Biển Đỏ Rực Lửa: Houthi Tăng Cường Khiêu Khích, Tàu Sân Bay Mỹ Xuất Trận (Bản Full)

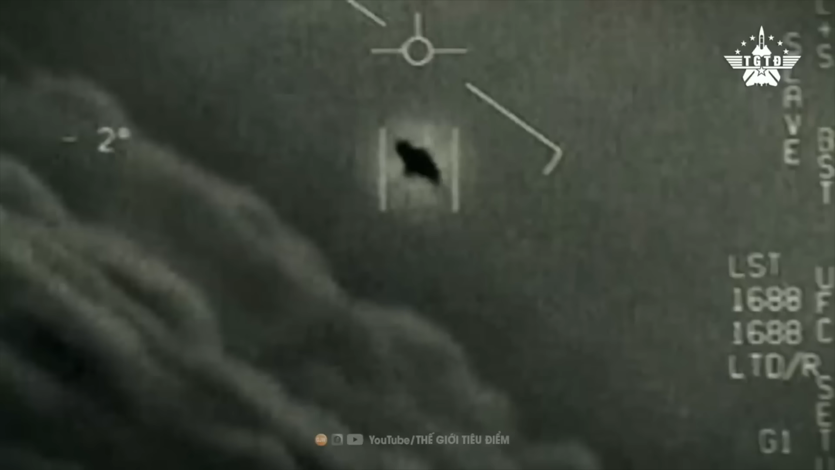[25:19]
cho phép phi công có thể quan sát mối đe dọa từ khoảng cách rất xa, cũng như phân biệt địch ta.
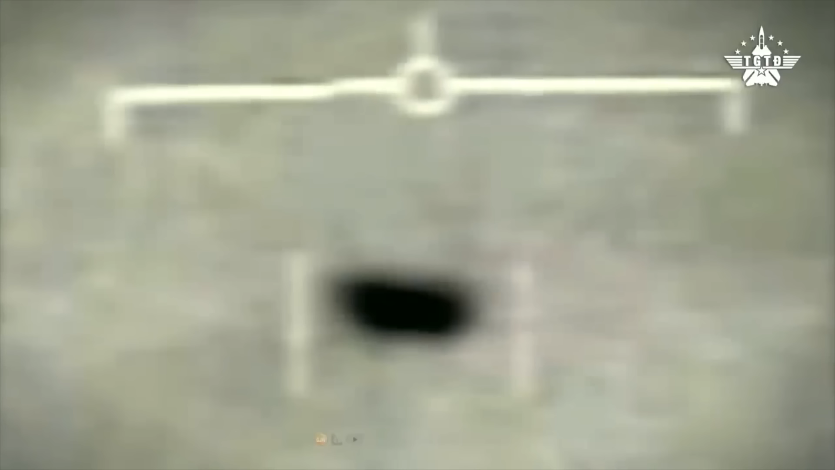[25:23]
Công nghệ này có thể giúp lực lượng Mỹ nhận biết loại UAV, tên lửa mà nhóm Houthi sử dụng để tập kích tàu hàng ở biển đỏ, cũng như mục tiêu cụ thể mà nhóm nhắm tới, qua đó lên phân án để đối phó.
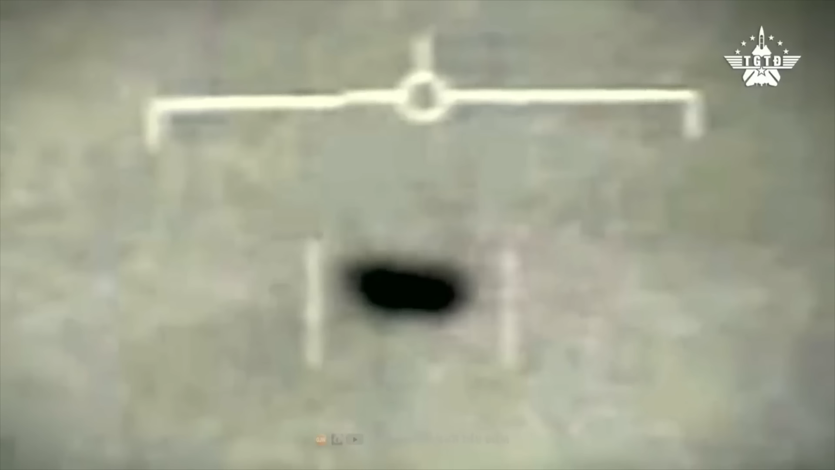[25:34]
Theo Goroquay, F-A-18 Super Hornet có thể được gắn hệ thống tìm kiếm và theo dõi bằng hồng ngoại ERST.
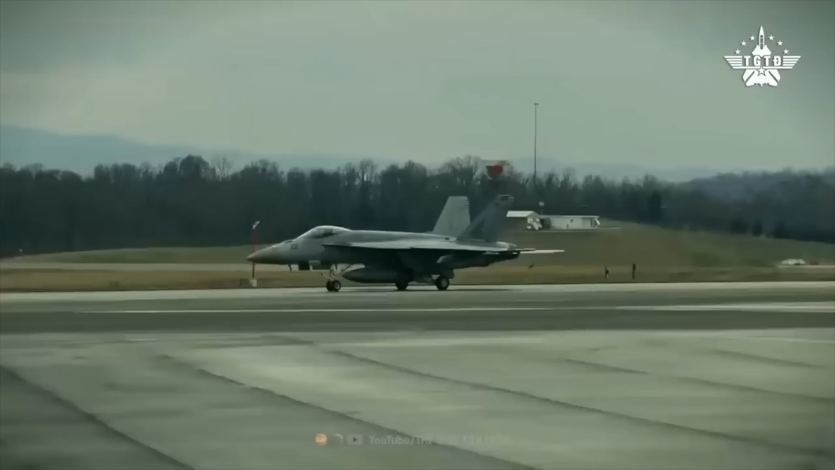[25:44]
Đây là cường cảm biến gắn ngoài, vận hành theo nguyên lý thủ động.
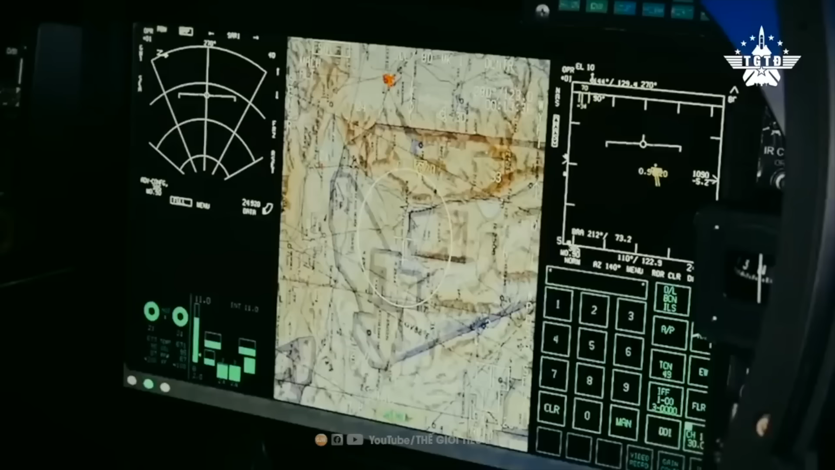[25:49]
Không phát tín hiệu đánh động mục tiêu, nó xác định tín hiệu nhiệt từ động cơ máy bay đối phương, rất hữu ích cho việc phát hiện phi cơ tạng hình, vốn khó bị bắn bắt với radar.